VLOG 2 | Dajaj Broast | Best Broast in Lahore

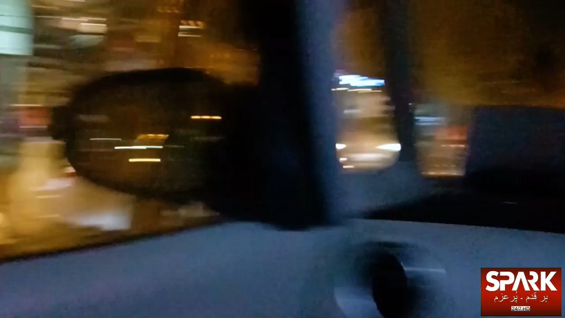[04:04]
और खाने से पहले मैं आपको बता दूं कि हम रोड पे खड़े हैं, हालांकि बाकी के लोग जो है साइड पे सर्विस रोड पे खड़े हैं।